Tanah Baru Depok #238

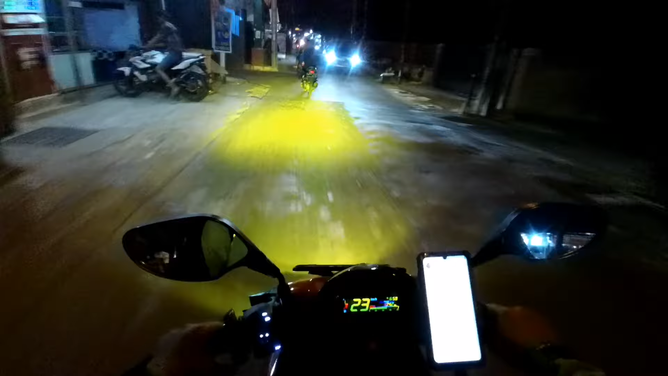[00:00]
Selamat malam di hari Jumat 25 September 2020 jam 6.59 daerah
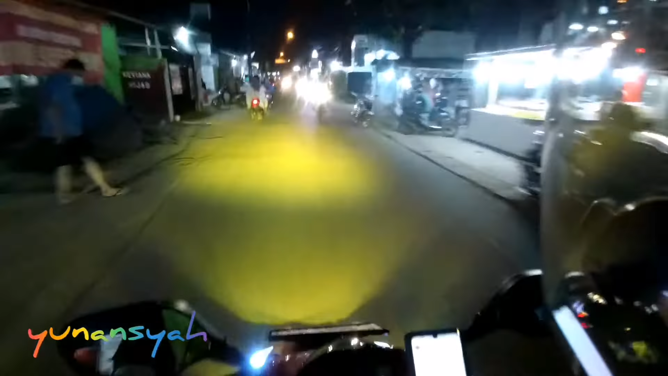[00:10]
Tanah Baru, Depok, di Jalan Raden Sanim. Tadi dapat antaran dari Jalan Anggrek Bintaro, perbatasan antara Pondok Pinang dan Bintaro. Lumayan
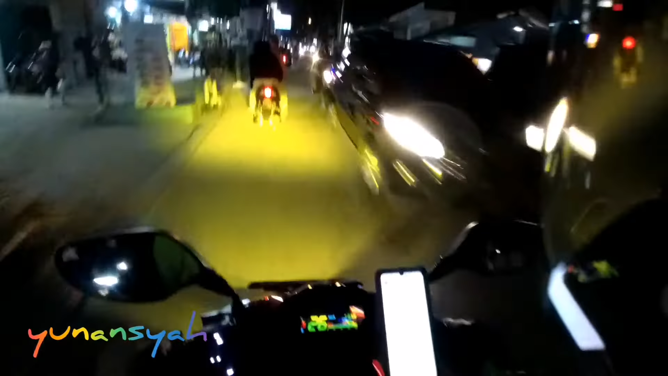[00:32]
jalanan ramai lancar, nggak macet. Tadi lewat Gandul, lewat Jalan Krukut, lancar-lancar saja. Biarpun ini sudah memasuki weekend, relatif lancar. Dan juga orang sudah ada yang gajian ya, tanggal 25 semestinya.
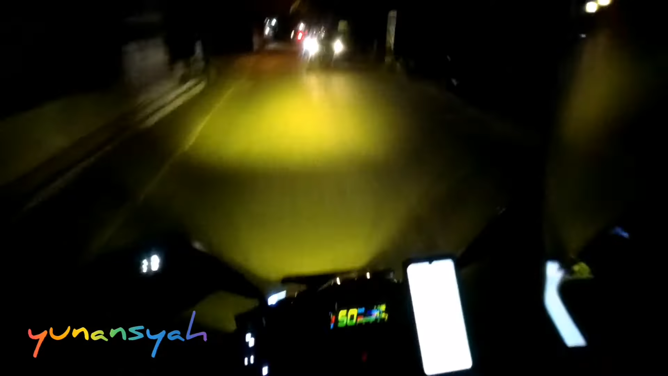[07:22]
Tuh. Ini bisa sini ada limo tuh ke kiri. Nah, lewat sini aja.